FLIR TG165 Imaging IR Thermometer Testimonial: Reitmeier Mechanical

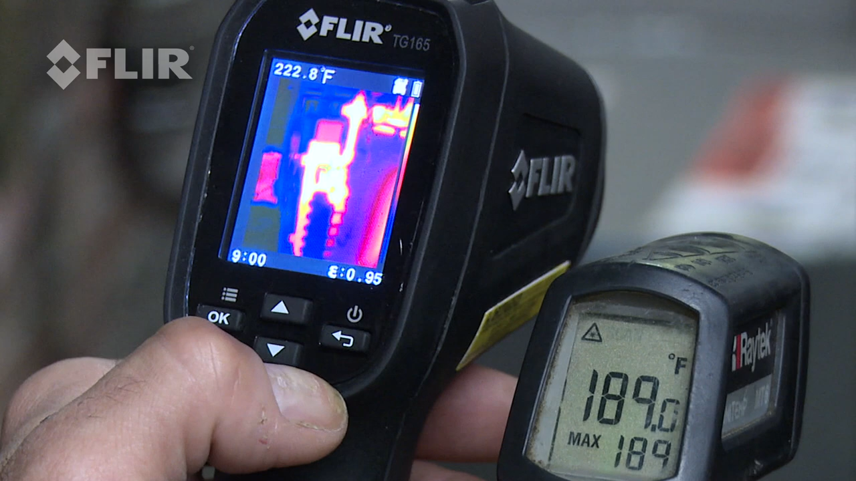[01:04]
As you can see with the thermal imaging device I get an accurate reading of 220 degrees compared to the 190 degrees I get with the infrared gun. The other great advantage of using the TG-165 is that you can take